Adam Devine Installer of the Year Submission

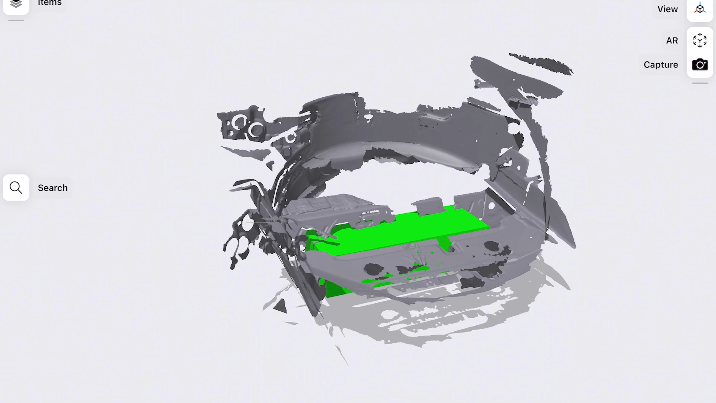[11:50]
Uh, we were able to actually utilize our 3D scanner to make sure that everything was going to fit under there before it banned.
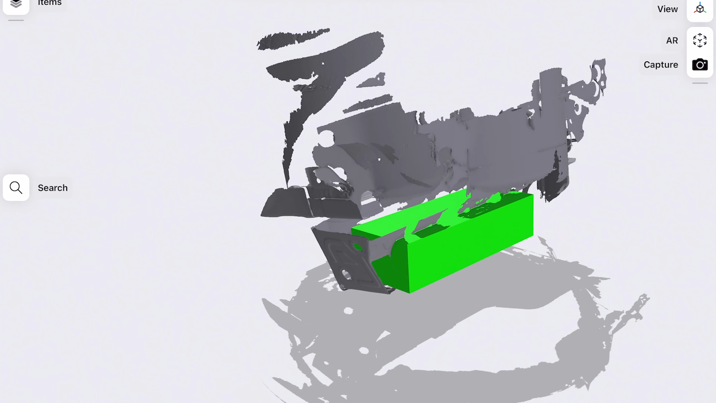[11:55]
Uh, it was kind of a 20 pound ham, five pound bag situation. Um, but we were able to make it happen.
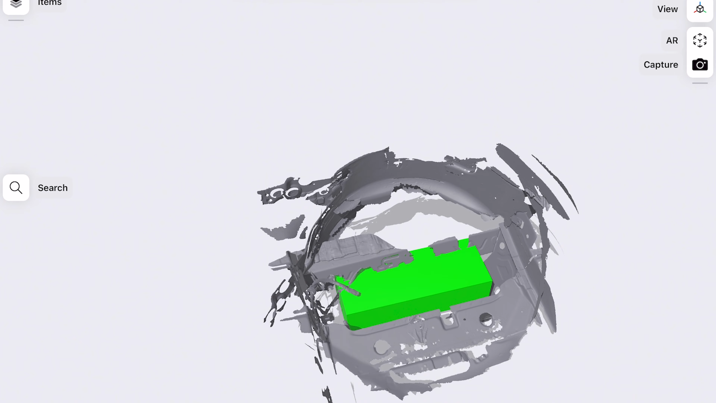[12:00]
So, um, Kent's build came out of Ben's build more or less.